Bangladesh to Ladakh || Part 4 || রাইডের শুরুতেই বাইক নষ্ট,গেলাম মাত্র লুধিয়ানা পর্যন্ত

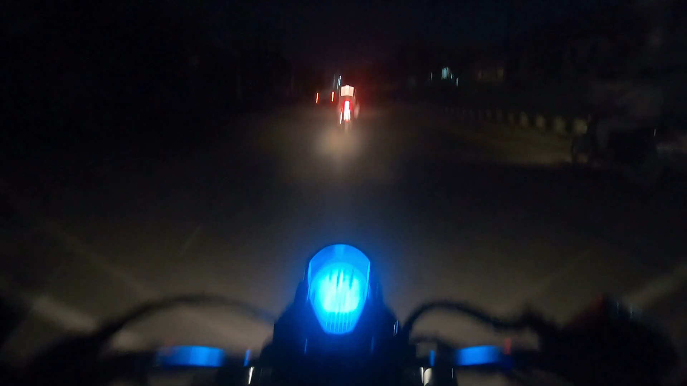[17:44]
বাজে হচ্ছে রাতে 11টা আর আমরা লুধিয়ানায় ঢুকলাম এই মাত্র তো প্রথম কাজ হচ্ছে আমাদের হোটেল খুঁজে বের করা